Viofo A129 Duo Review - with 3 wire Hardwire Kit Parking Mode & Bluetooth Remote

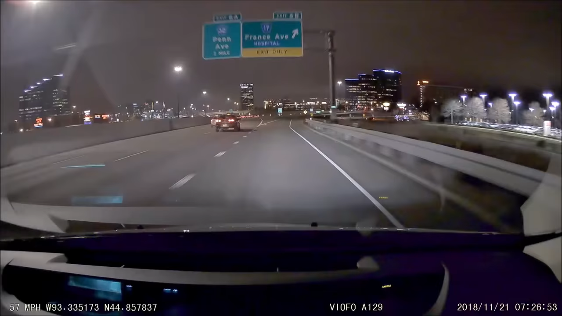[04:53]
So these cameras both front and rear do have a pretty high bitrate of 16 megabits per second which is adequate enough for 1080p. So even the night footage with the Sony Starvis image sensors I think looks really great. Now there's going to be a little bit of degradation of course at
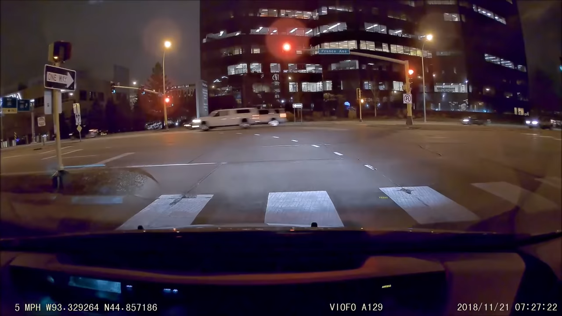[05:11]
night especially in certain
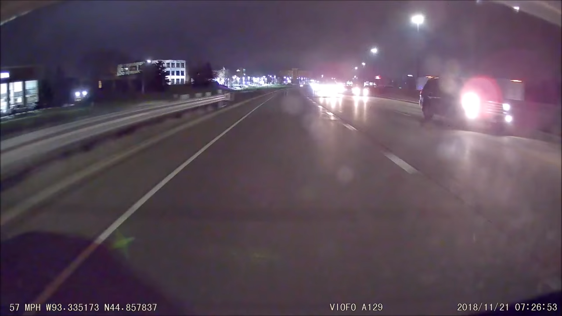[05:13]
really low light situations or especially if you're looking out the rear camera. Now I got my rear camera right on the back half